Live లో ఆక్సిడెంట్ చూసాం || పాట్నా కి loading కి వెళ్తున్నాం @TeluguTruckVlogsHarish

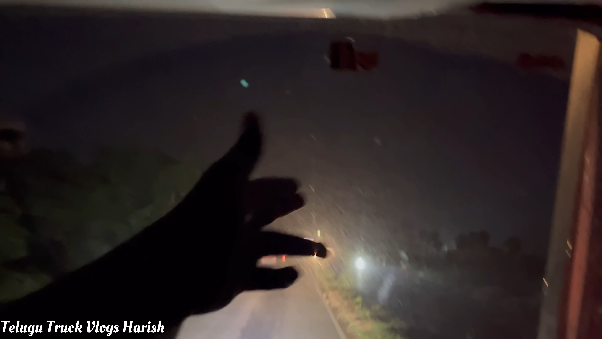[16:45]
కళ్ళకు ఇబ్బంది కలుగుతుంది, లేకపోతే ఇట్లా ఆ లైట్ కొట్టినప్పుడు మనకు ఏం కనిపించదు.
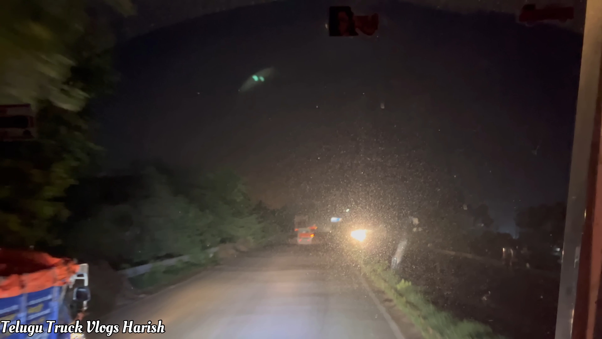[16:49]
మనం అద్దం నీట్గా తుడుచుకుంటే ఆ లైట్ కొట్టినప్పుడు కూడా మనకు క్లియర్ విజన్ అయితే ఉంటుంది. ఎదురుంగా ఏ లైట్ రాకపోతే మనకు మంచిగానే ఊపడతాయి.
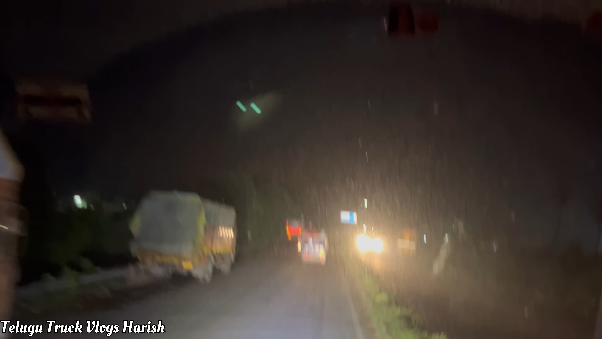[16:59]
ఎదురుంగా ఏమైనా లైట్ వస్తేనే ఈ డస్ట్ వల్ల మనకు లైట్ మొత్తం ఇట్లా అద్దం మొత్తం స్ప్రెడ్ అయిపోద్ది అన్నట్టు.